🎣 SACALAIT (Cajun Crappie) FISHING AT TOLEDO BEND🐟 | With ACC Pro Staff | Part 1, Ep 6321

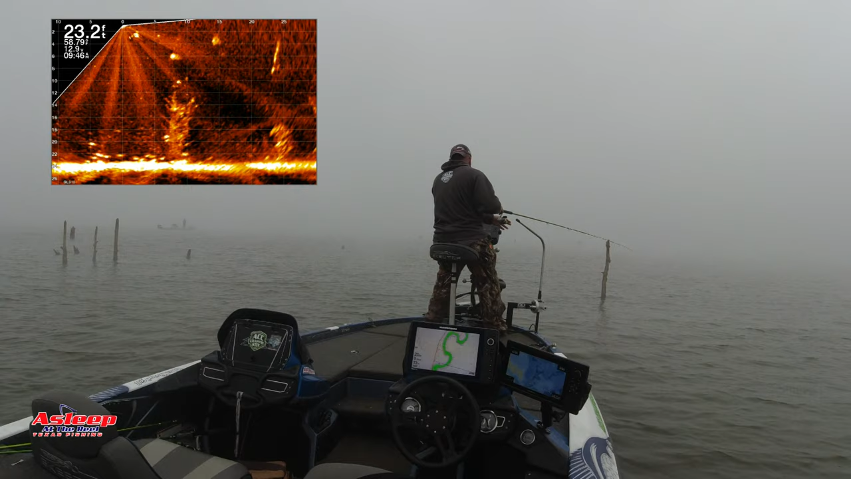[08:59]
Oh man, fish number two, guys. Woohoo! Look at that one. A little bigger black crappie.